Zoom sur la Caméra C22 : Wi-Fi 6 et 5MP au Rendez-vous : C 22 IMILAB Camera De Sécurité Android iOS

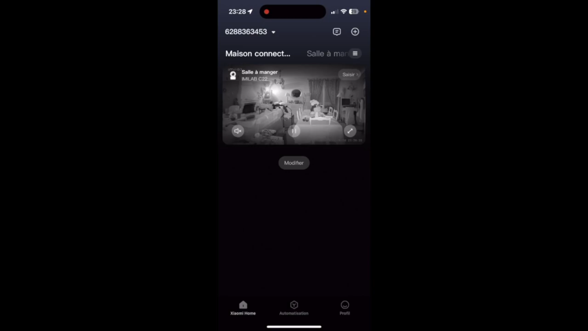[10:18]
Et on peut voir maintenant que,
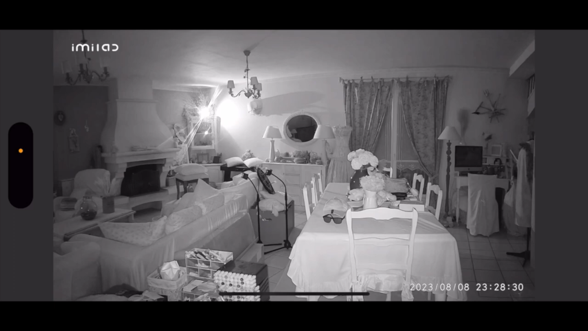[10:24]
malgré que nous sommes en pleine nuit, on voit plutôt pas mal la pièce. Je vais passer devant la caméra et vous allez voir mon visage en pleine nuit.
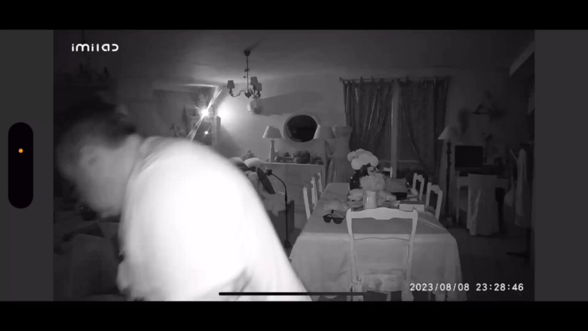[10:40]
Et surtout, n'hésitez pas à vous abonner si vous aimez ce genre de vidéo, puisque je vous ai fait plusieurs vidéos à ce sujet.
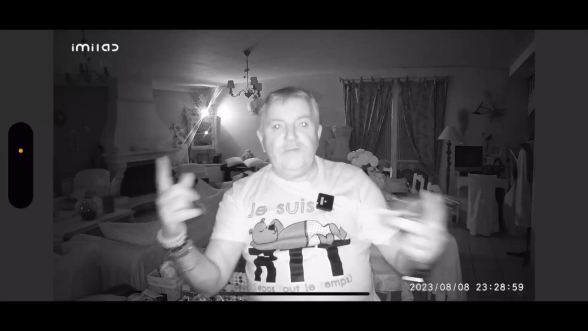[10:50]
Et comme vous pouvez le voir, je suis super sympa en pleine nuit. Dites-moi ce que vous en pensez en commentaire. Voilà, donc la nuit, c'est vraiment idéal.
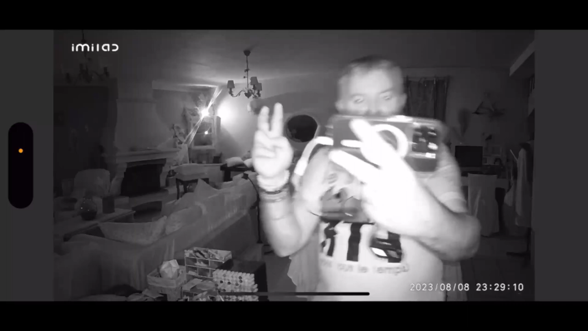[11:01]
Donc, le test infrarouge de cette C22 e-milab est réussi. On peut voir donc qu'il y a quand même pas mal de détails, même en vision nocturne, en vision infrarouge. Mais vous savez aussi que beaucoup d'autres caméras font aussi l'infrarouge. Donc, plutôt cool, test réussi pour l'infrarouge. On continue avec le test de suivi.